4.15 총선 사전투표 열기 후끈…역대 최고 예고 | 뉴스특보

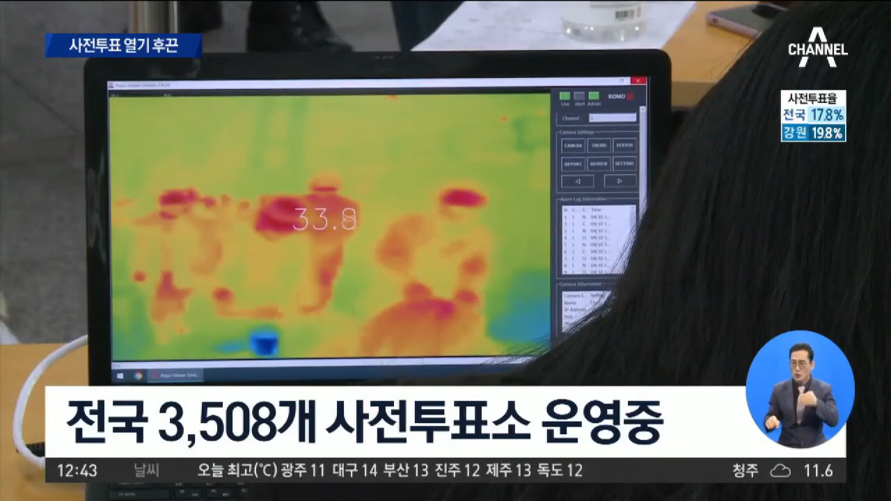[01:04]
이 봉투에 기표용지를 담아서 투표함에 넣으면 됩니다.
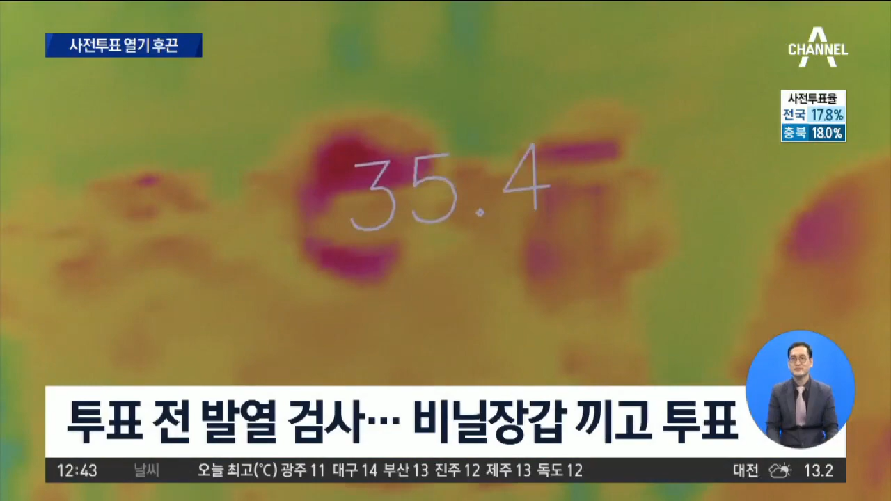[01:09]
코로나 대응 차원에서 투표를 하기 전에 체온 검사를 받고 손소독을 한 뒤 일회용 비닐장갑도 착용해야 하는데요.